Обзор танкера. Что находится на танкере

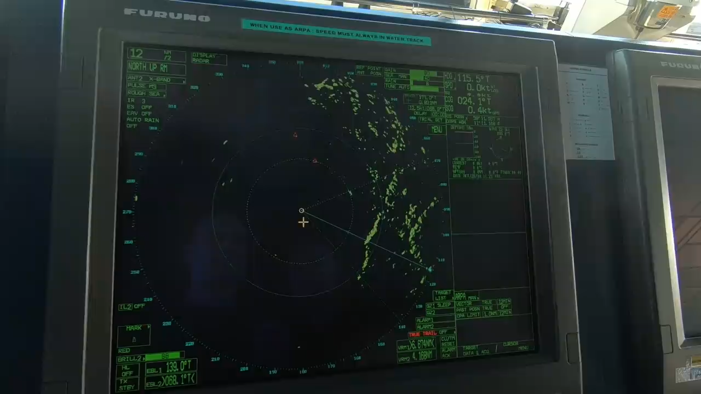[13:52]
что это такое как на УЗИ к врачу приходишь, такая же тема ничего не понятно я лично до сих пор никто не понимаю это я так понимаю берег, да?